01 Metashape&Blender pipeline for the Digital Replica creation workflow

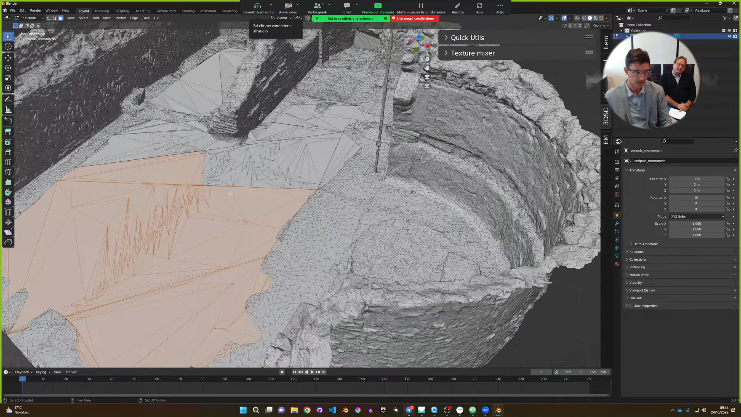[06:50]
But I really prefer to have clean stuff. Maybe this way.
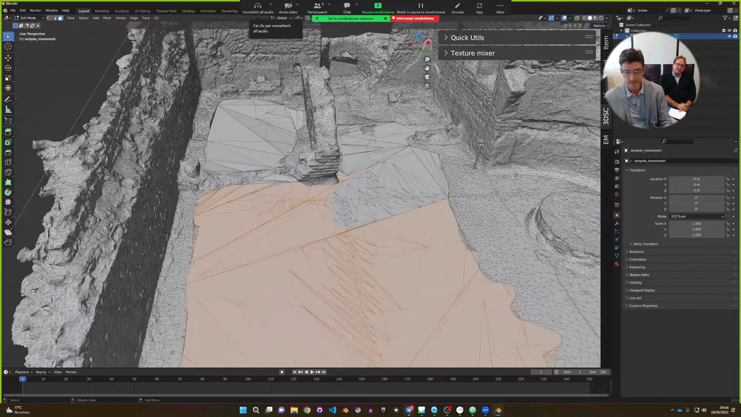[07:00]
And this way. We have overlapping stuff here. Okay, we can.
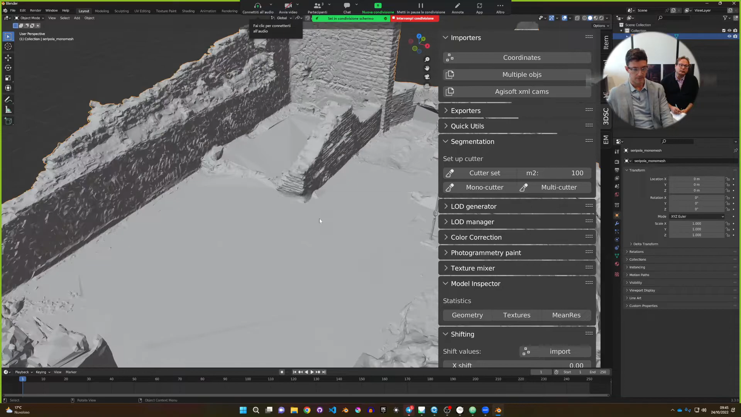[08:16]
So we will fight all the time correcting the stuff. You know that with 1,000 per square meters we still recognize the majority of the features on the surface. For that reason, it's a very interesting solution.
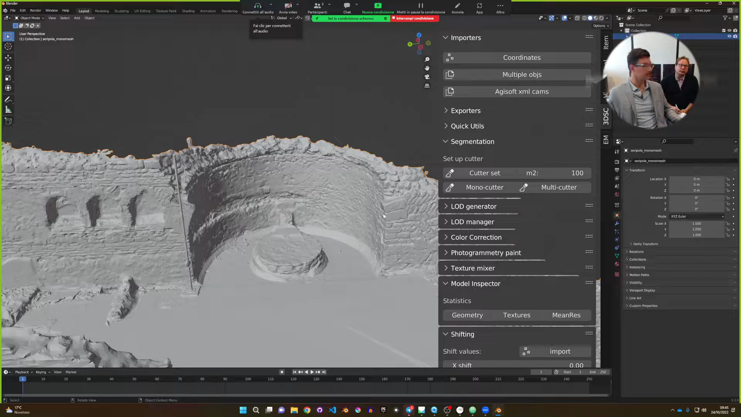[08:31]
It's a Canva solution. Okay. Now we need to cut it in pieces. Okay. So what I can do is to use a tool here that is the segmentation tool. I select the mesh and I set cutter set. I have to ask for
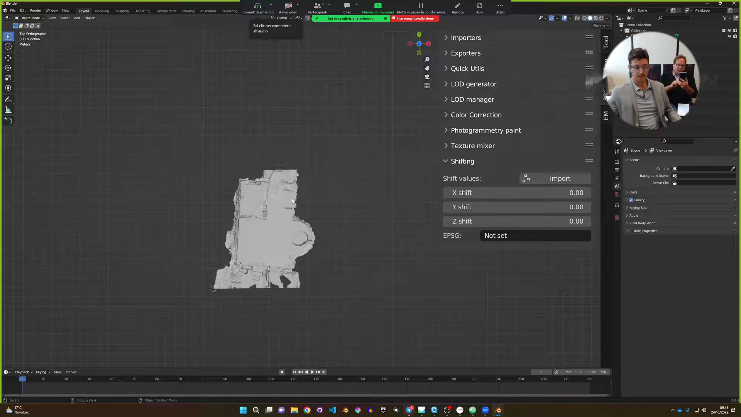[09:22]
But it's too much, because we have, in reality, we have also the Z dimension. So if we cut something here and here, we have to count both the plan but also the elevation of the walls.
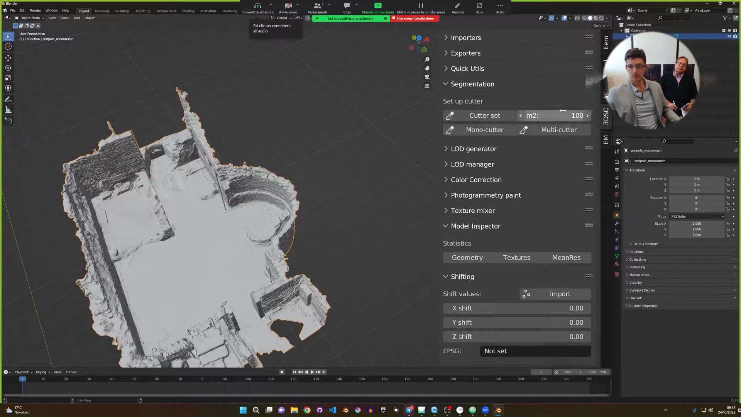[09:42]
So we need to approximate it on 60, for instance. No problem if we make it smaller, and select the cutter set. This is with 60, for instance.
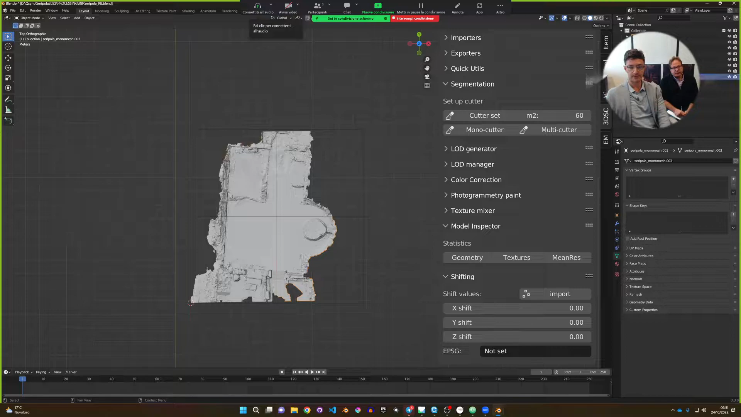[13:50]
I take the cutters and delete them. And here we are. Grab. We have plenty of
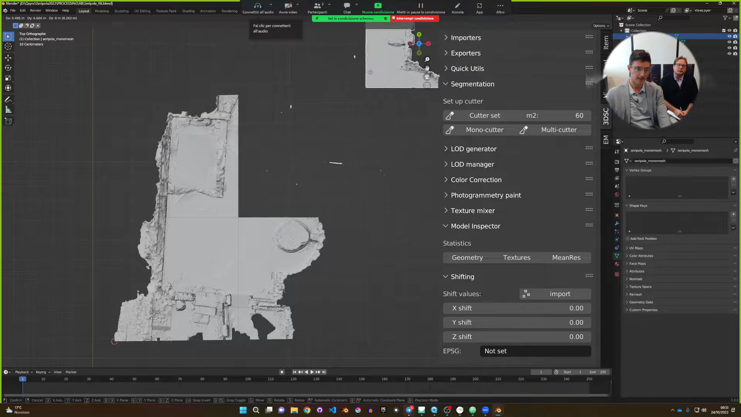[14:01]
dirties, because here we don't have a perfectly clean mesh. We have several unconnected meshes that actually is an error,
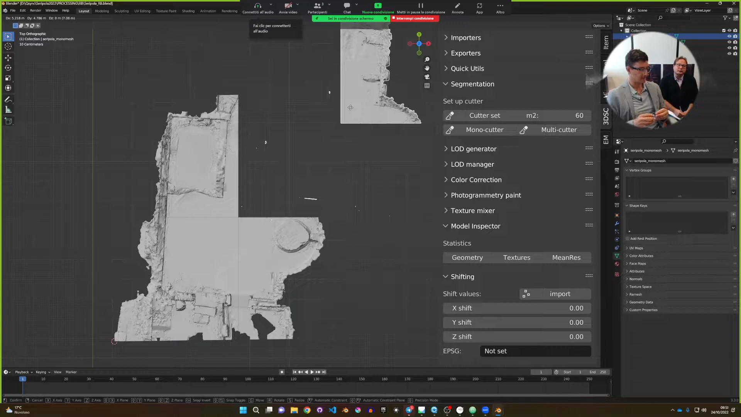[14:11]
and we don't want it. It is fine, for instance. It is fine.
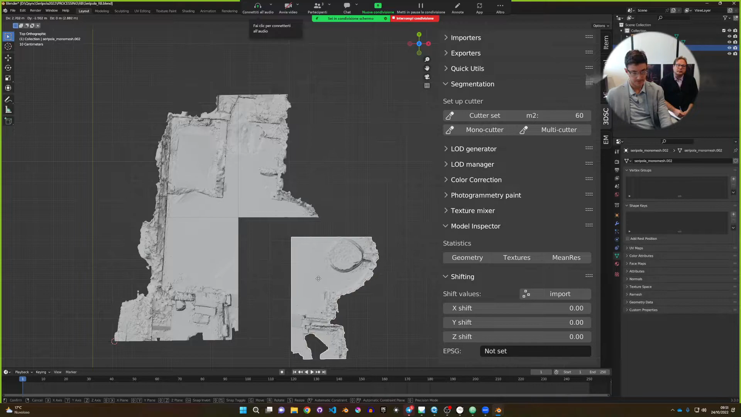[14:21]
It is fine, but this is not.
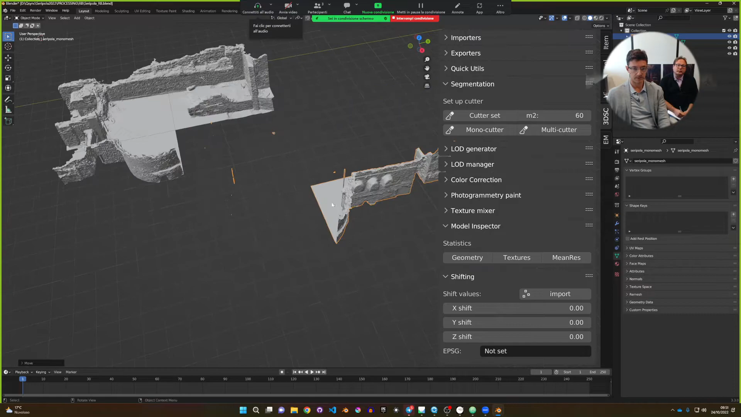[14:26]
Let's see what are these elements, flying objects.
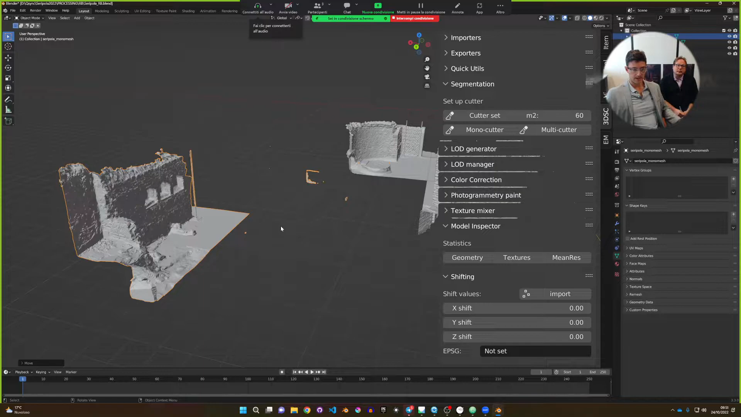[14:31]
This one, that are unwanted elements normally. So Ctrl Z.
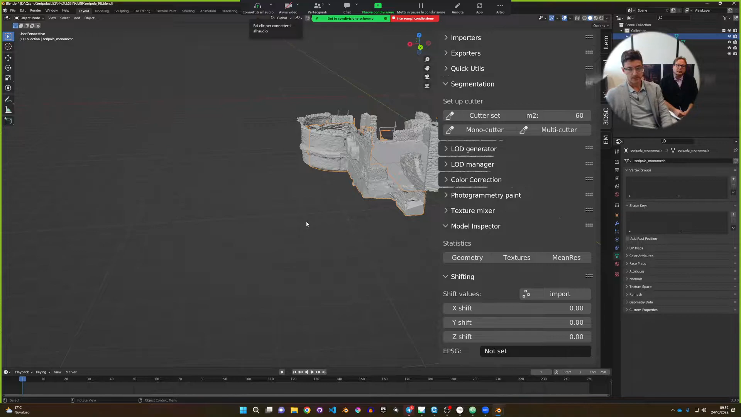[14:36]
I can select just this one. I enter in edit mode, so I'm not working on this block as a wall, but actually I'm going to work on it as a family of geometries. So
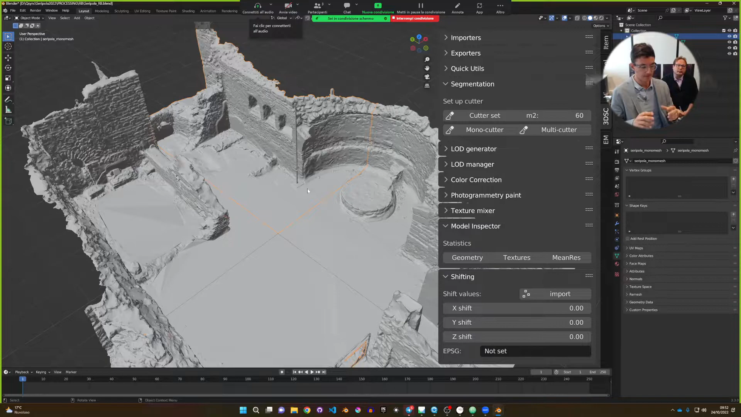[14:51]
I enter in tab mode, and here I can work on the all the elements separately.
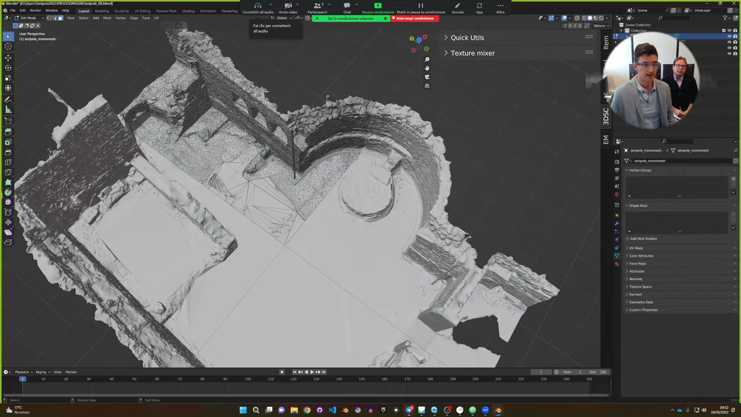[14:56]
I can, for instance, select this polygon and X, delete faces, and I am able to edit it. Okay, this is very important. This is polygonal modeling, and it's actually exactly what we need.